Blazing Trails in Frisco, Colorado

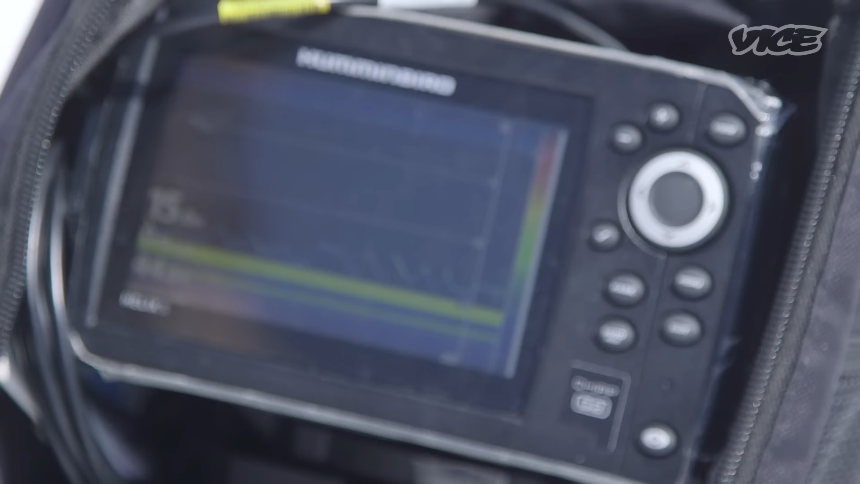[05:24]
You see that little line on it, that green line?
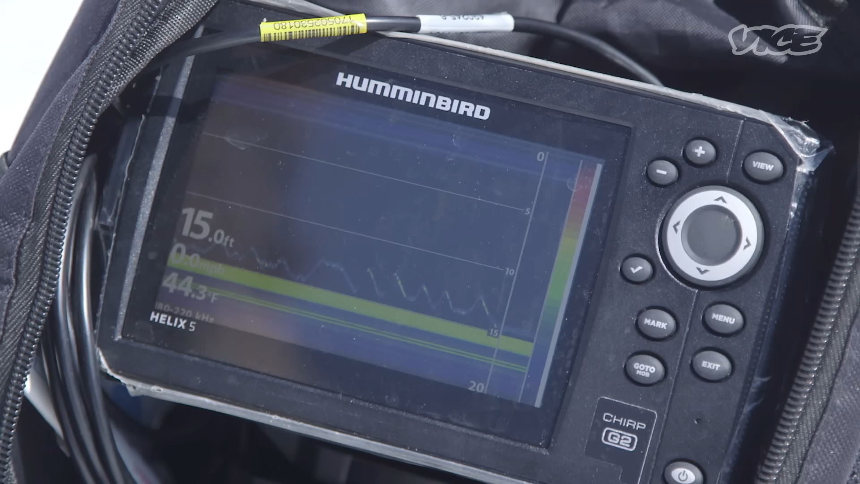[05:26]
On screen: depth 15.0 ft, water 44.3°F
Yeah. That's actually my lure. The light green.